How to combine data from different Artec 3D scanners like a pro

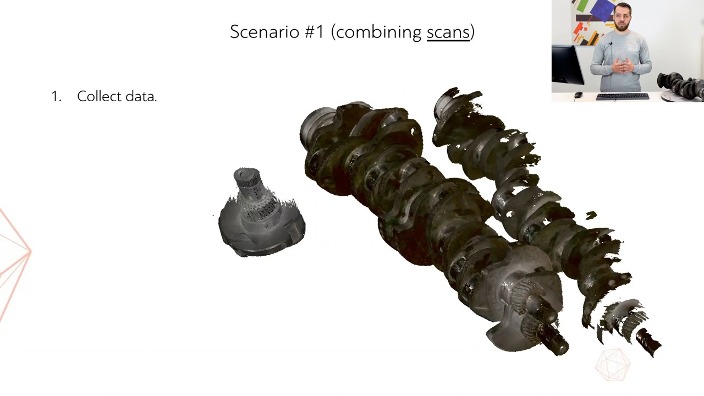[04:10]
which revolves around combining raw data or scans. At the very first step, we just scan the object using either a LEO scanner, as much as necessary for our particular purpose. And then we scan parts of the object requiring additional resolution and accuracy of the space part. At the second step, we separately process just the LEO or EVA data. We make sure that the LEO or EVA preset is selected in Artic Studio, and process the data in a regular fashion, but stop before making the fusion.
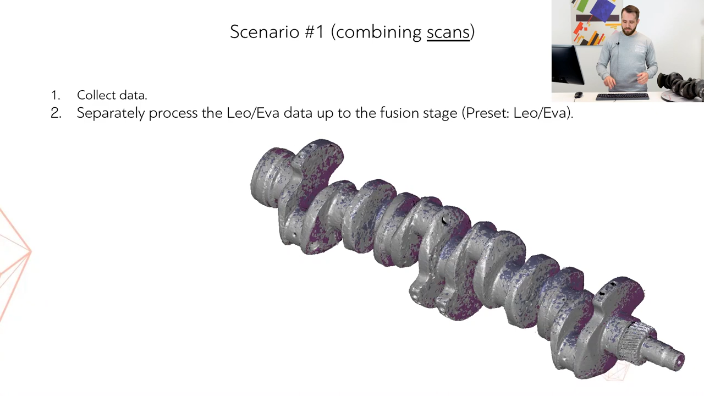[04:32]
The third step is pretty similar, we do the same for the space part of the data set. So we process just the space part of the data, we make sure that the space part of the preset is selected,
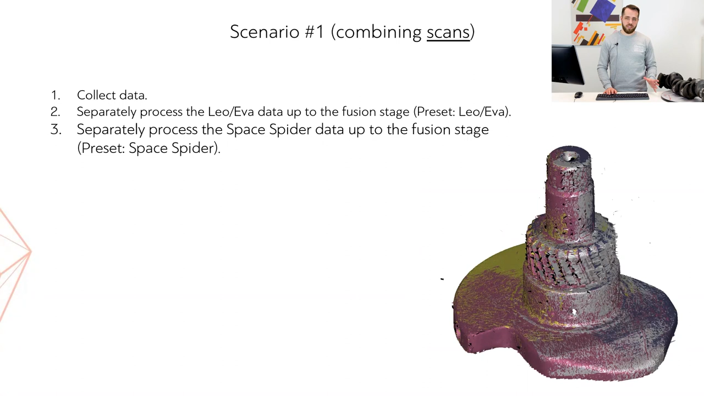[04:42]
we process the data in a regular way up until the fusion stage. All right, the fourth step is extremely important in this case, we need to lock the process space spider scans through the use of the lock registration feature.
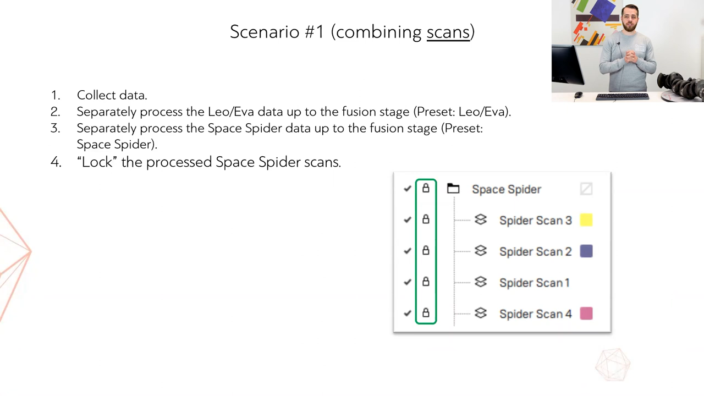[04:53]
Having done that, we will switch preset back to EVA or LEO and align both data sets together.
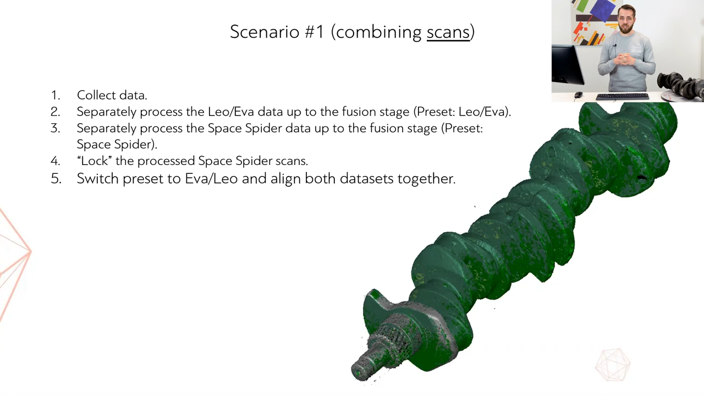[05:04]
So we're going to align EVA or LEO data set with the space part of the data set. The sixth step is to perform global registration of the EVA
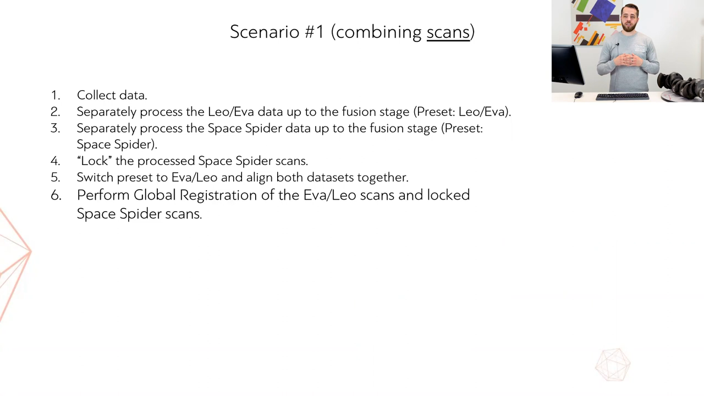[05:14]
or LEO scans with the locked space spider scans. After that, we're going to have to use eraser to remove the high resolution surface area from the LEO or EVA scans.
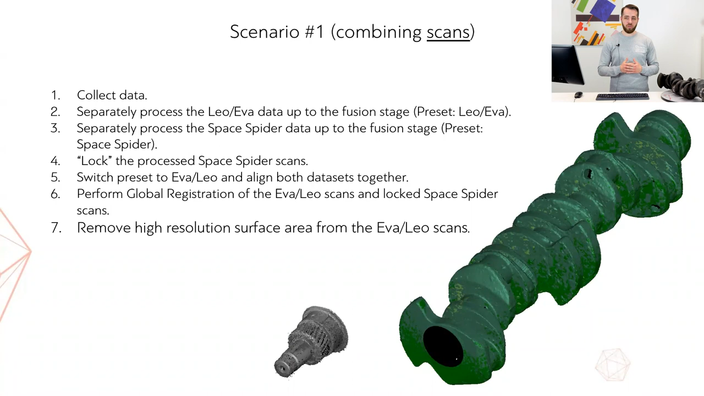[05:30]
So this is necessary for obtaining additional resolution or accuracy in the selected areas. And last step, obviously, we need to fuse the combined data from both scanners together.
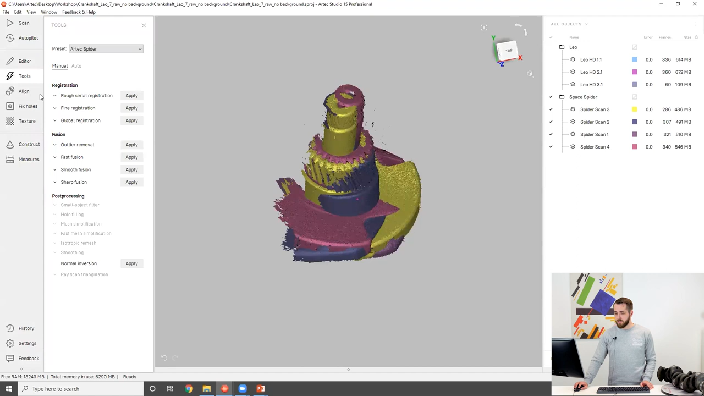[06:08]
it took me four scans to capture that area in high details.
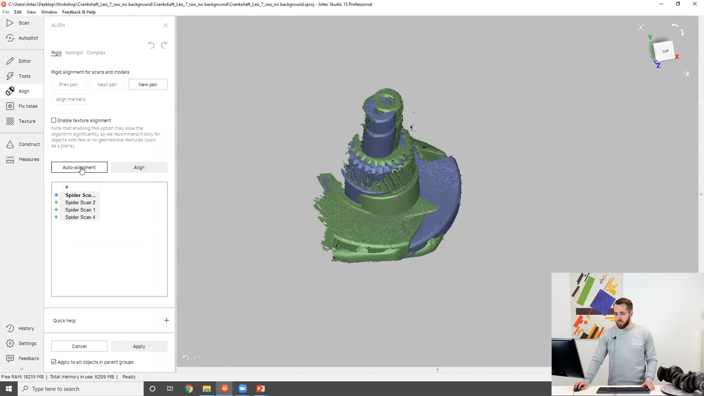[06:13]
So, in that case, I'm going to rely on auto-alignment because I've got four scans that I don't really want to align them all by point. So, I assume that it's going to take less time using auto-align here.
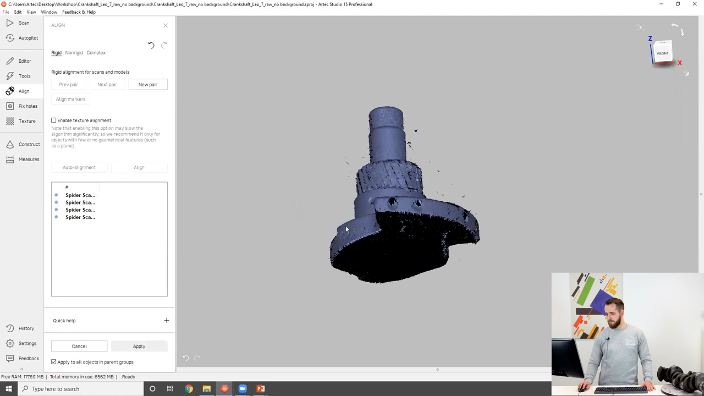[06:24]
Okay, as you can tell, auto-align has done a pretty decent job.
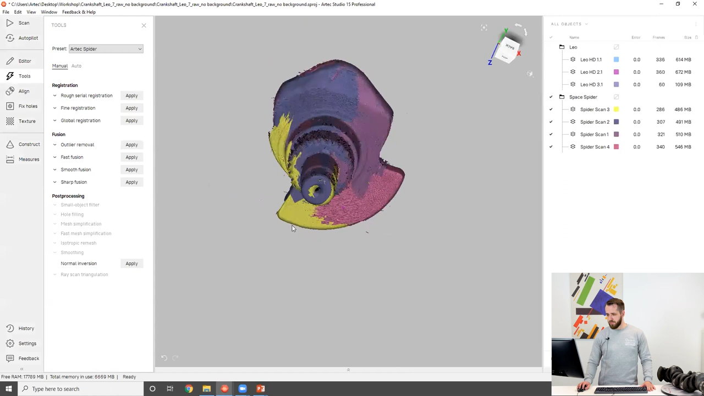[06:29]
Now, we need to register our space spider scans.
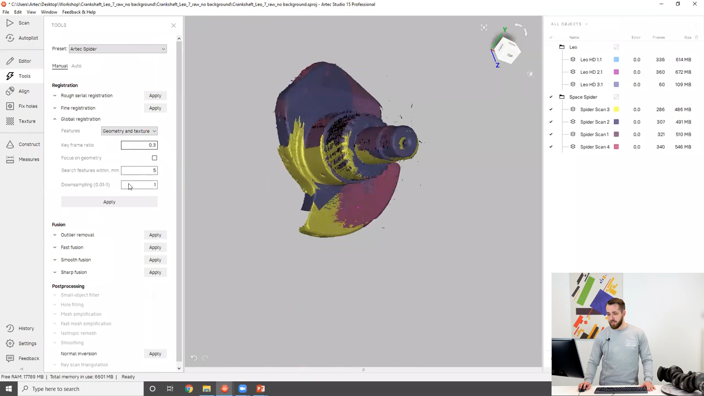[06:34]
I'm going to use the default settings. And even though we've still got some misalignment here,
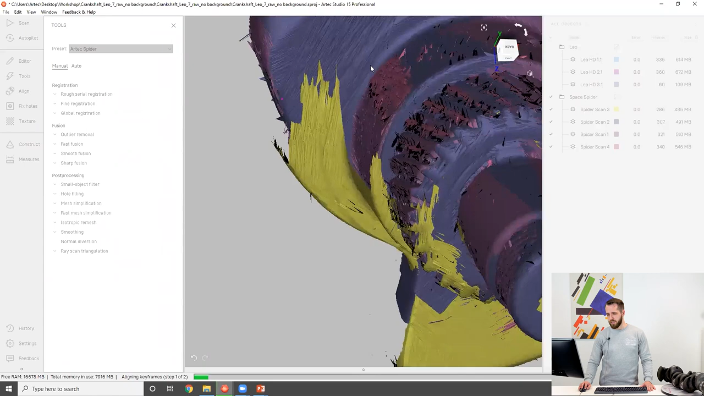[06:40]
I'm pretty sure global registration will be able to take care of it because at the alignment stage,
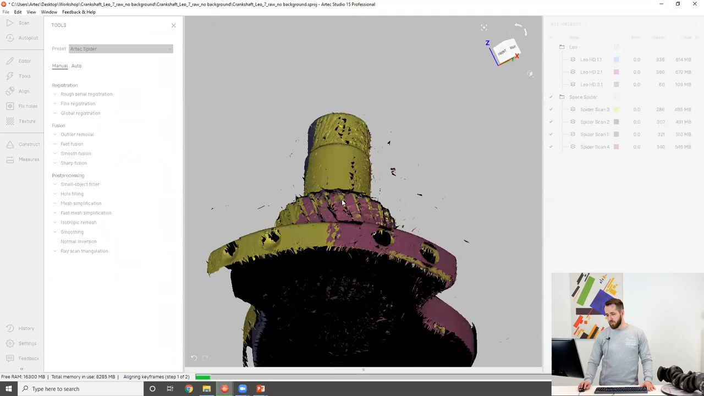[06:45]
we only do like the first iteration of positioning and we don't really mind a few frames sticking out.
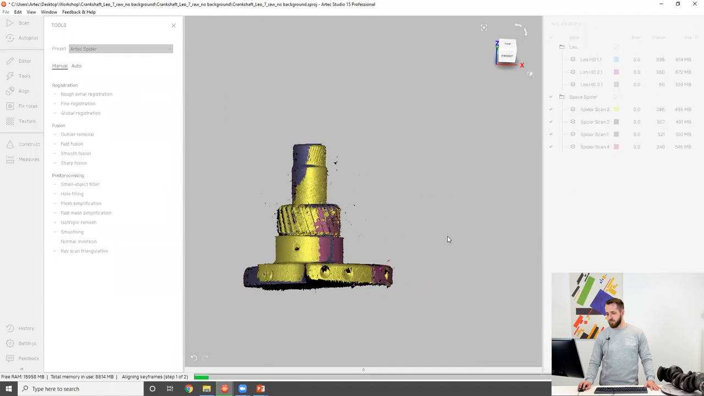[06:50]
So, when we register everything right now, we're going to need to lock our space spider scans. And the reason why we want to do that is because we've got another registration coming ahead. And the problem is, if we don't lock them and we run another registration with another preset,
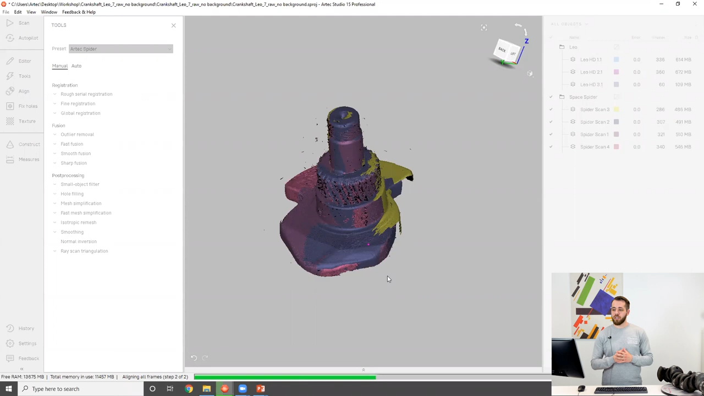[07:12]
it might tamper with the quality of the first registration. So by using the registration lock feature here, we make sure that the respective position of all of the frames within the space spider scans stays the same.
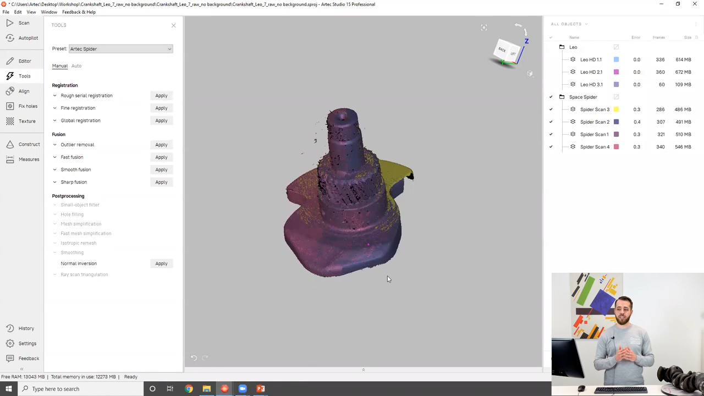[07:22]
Okay. The registration is done.
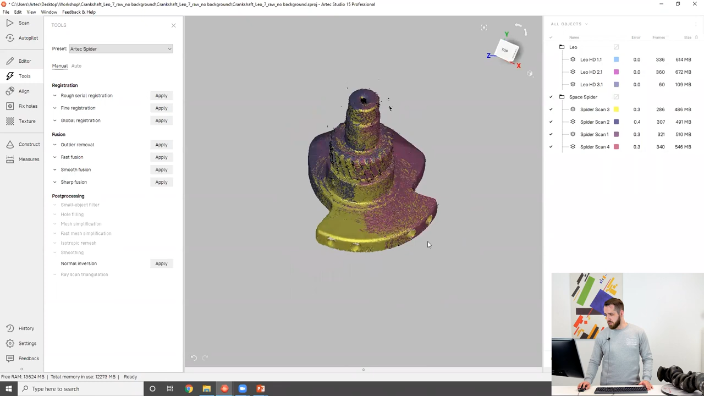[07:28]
I'm going to lock my space spider scans.
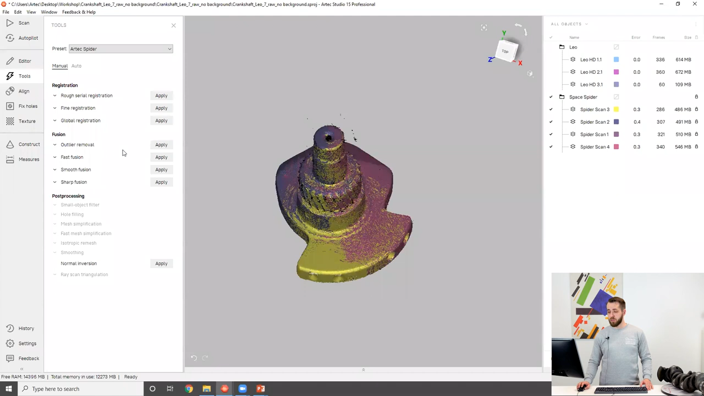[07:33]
Now it's time to move on to our Leo's data set. So I'm going to switch the preset to Leo HD. Okay.